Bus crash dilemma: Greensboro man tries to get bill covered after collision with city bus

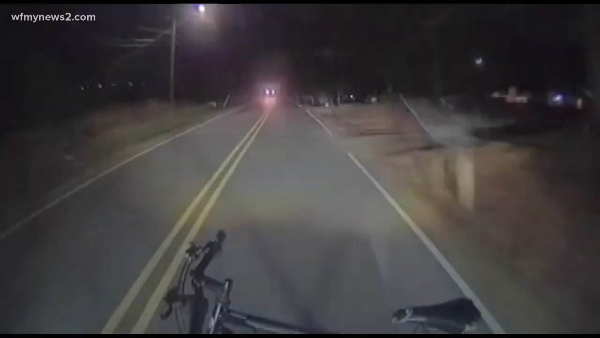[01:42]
It appears the bus driver is in her lane, but right before the collision, the bus seems to be right on or maybe across the yellow line. I think this is unfortunate. It's not fair. So and I still have to go through my insurance to get it fixed. The video would seem to show Bronson in his lane during the crash. Yet the bus company denied the claim.